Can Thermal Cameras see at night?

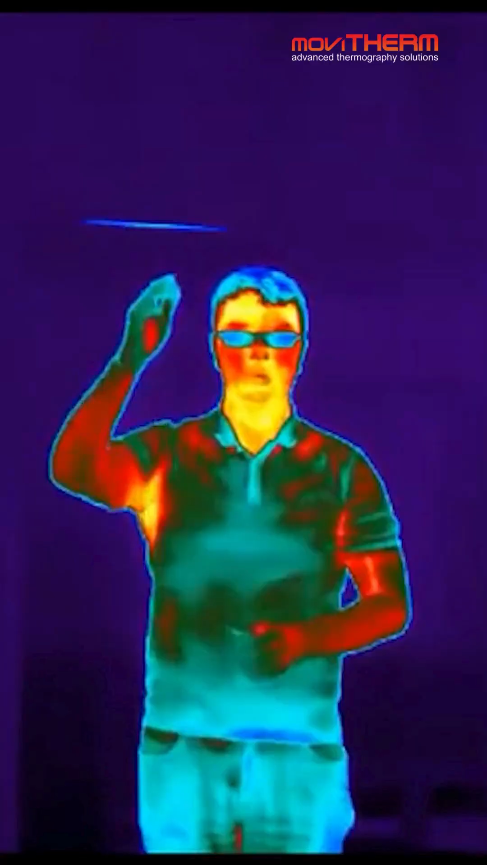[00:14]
Everything around us, including you and me, emits infrared radiation.
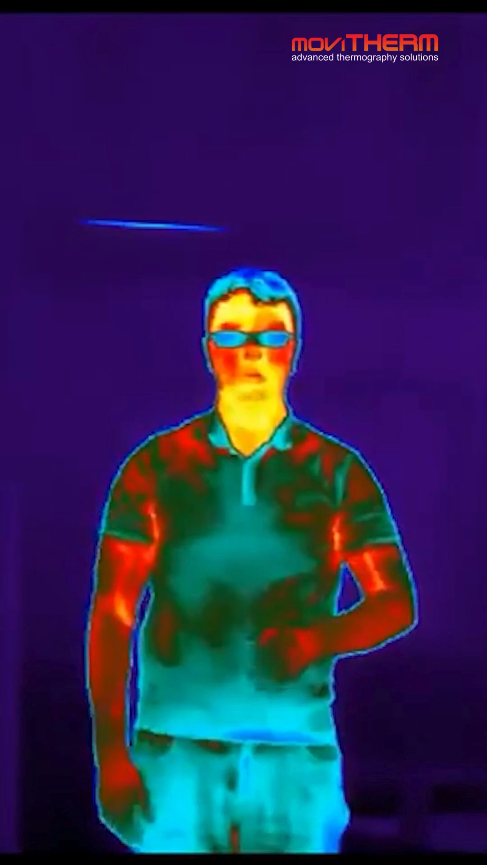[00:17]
In other words, heat. Even in pitch darkness, objects like this cup of coffee emit infrared radiation.
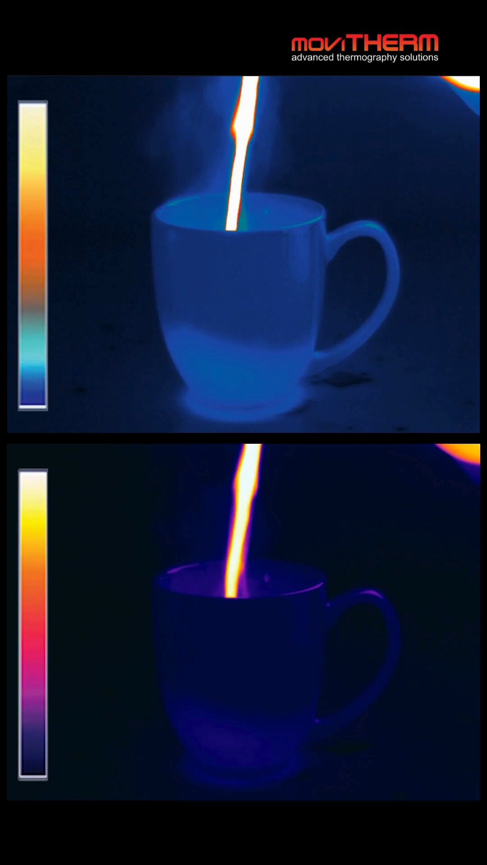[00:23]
The thermal camera detects heat coming from the cup and converts it into an image using a thermal color palette. The different colors in the thermal image represent different temperatures. The hotter coffee inside the cup shows up as a brighter color, while the cooler cup itself shows as a darker color.
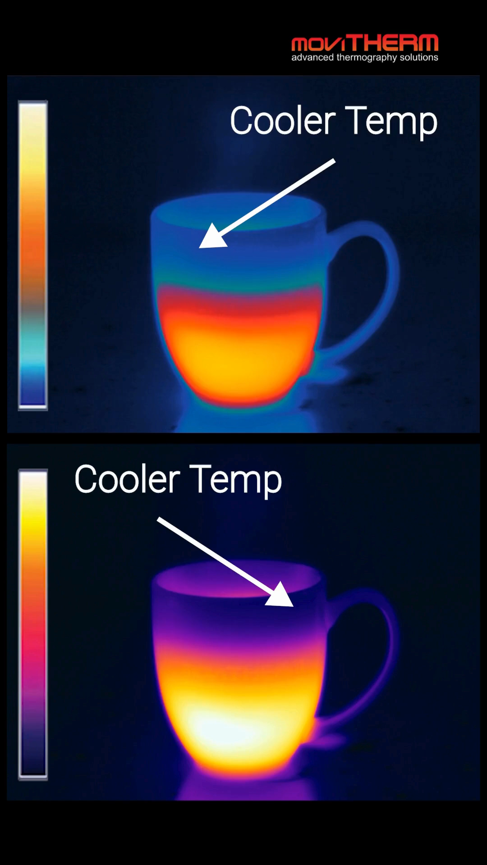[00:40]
This color palette helps us see the differences between each part of the image.